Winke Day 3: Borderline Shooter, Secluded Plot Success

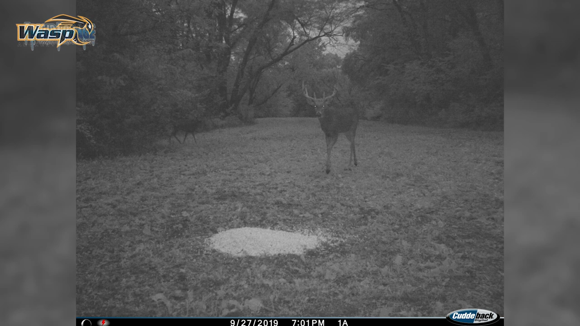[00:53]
to tonight is a location where I had daylight pictures of that deer probably as recently as